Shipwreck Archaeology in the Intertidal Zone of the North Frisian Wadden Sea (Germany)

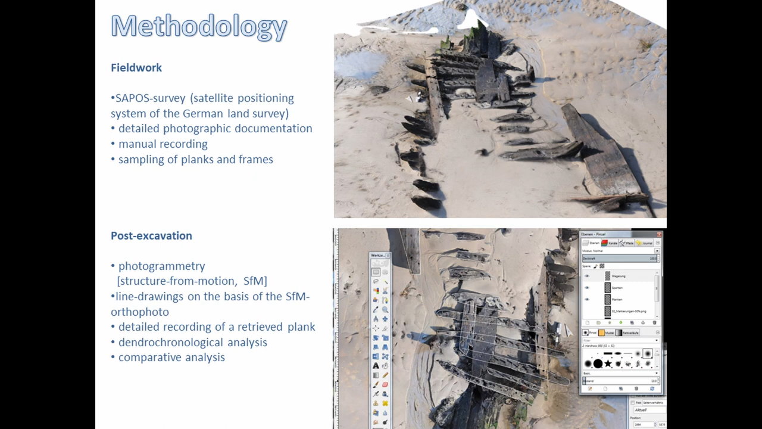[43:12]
the photos you can draw a plan you can trace a plan you could not draw a plan within just one hour that's what yeah and so we had to rely on that and so basically here's the wreck